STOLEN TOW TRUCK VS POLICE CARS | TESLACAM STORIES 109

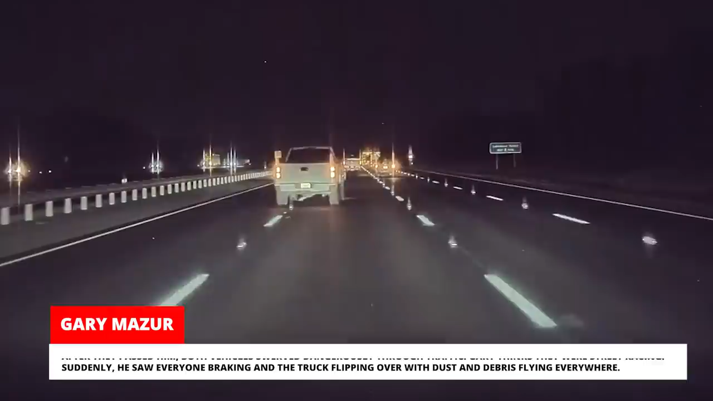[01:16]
After they passed him, both vehicles swerved dangerously through traffic.
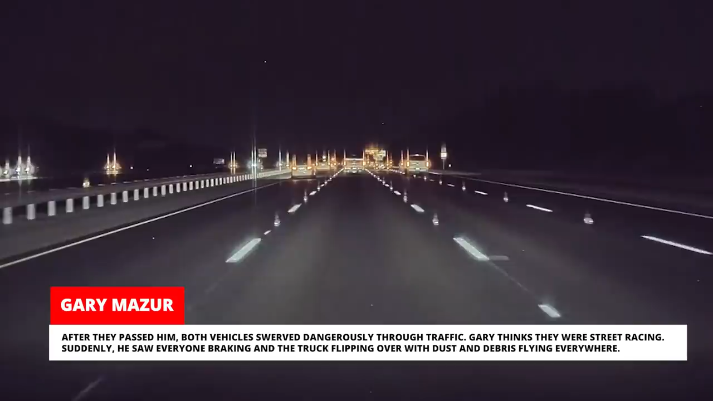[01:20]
Gary thinks they were street racing. Suddenly, he saw everyone braking and the truck flipping over with dust and debris flying everywhere.
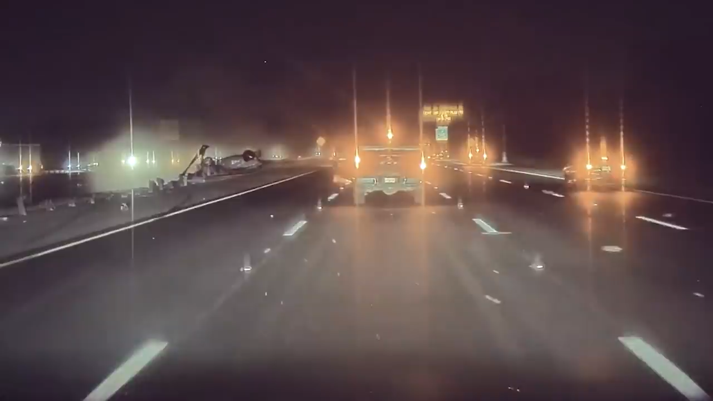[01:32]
The truck had lost control and crashed into the guardrail, taking out a big chunk of it. It then rolled over into the median where it finally stopped on its roof. Gary immediately pulled over to see if everyone was okay. First, he approached the driver's side and found the door was stuck shut.
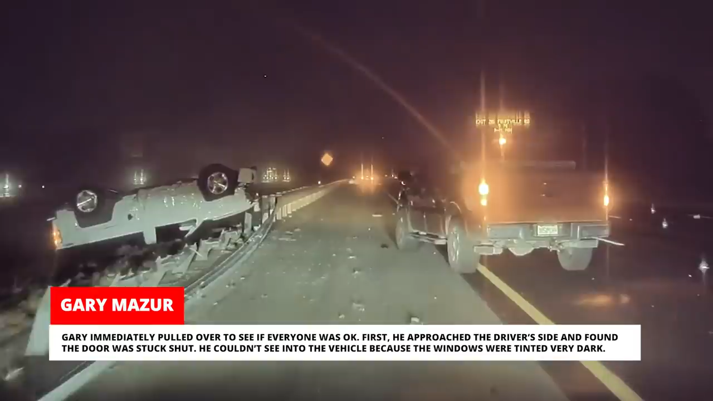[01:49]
He couldn't see into the vehicle because the windows were tinted very dark. He then went to the passenger's side to see if he could get the door open. That's when he started to hear knocking on the passenger's window.
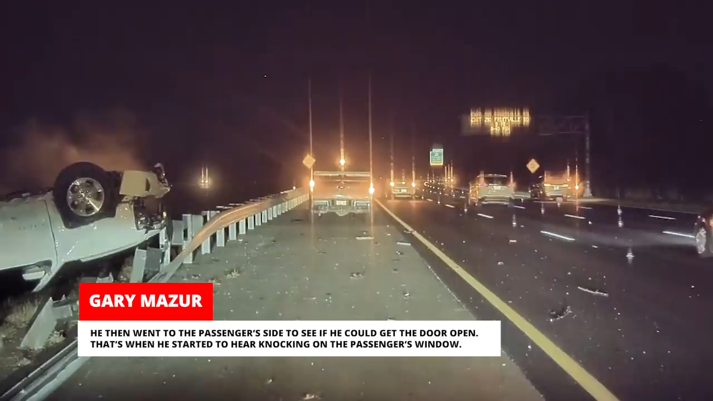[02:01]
The entire time this was happening, the truck was smoking and making popping noises.
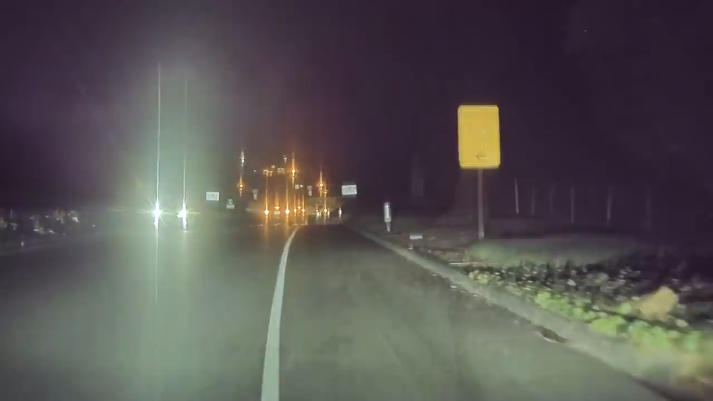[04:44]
Coincidentally, and fortunately for everyone else on the highway, a police car was exiting right behind her and the wrong way driver was immediately pulled over. Sajita had taken delivery of his Model 3 only three days before this video was captured.